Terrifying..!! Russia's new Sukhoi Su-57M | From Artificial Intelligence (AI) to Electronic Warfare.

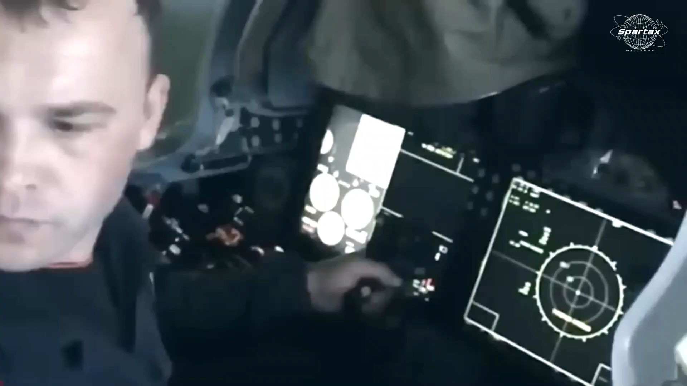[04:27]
The aircraft's avionics suite, which incorporates AI-driven devices to streamline operations, is similarly stunning.
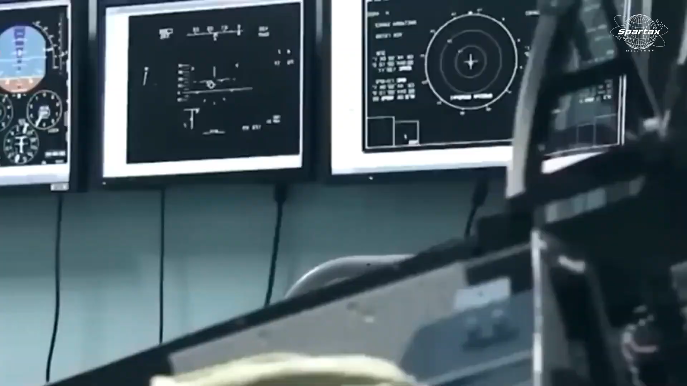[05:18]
With a detection range of up to 400 kilometers for air targets and the capacity
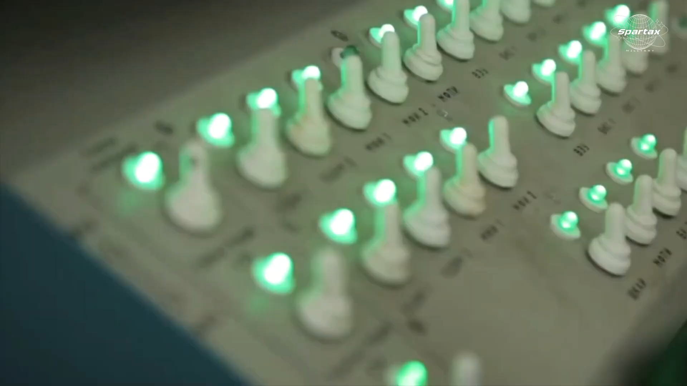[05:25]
to track 60 objects at once while engaging eight targets,
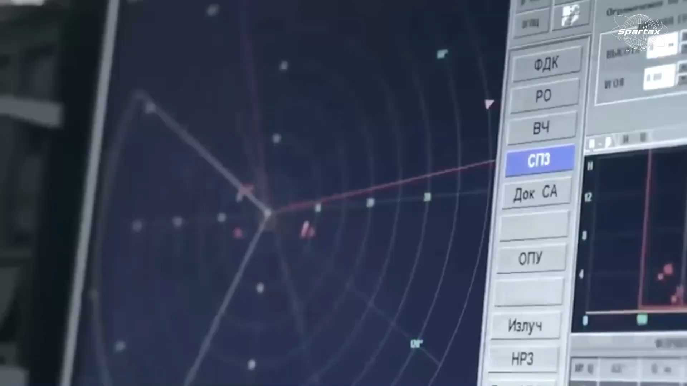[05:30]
this configuration offers 360-degree situational awareness.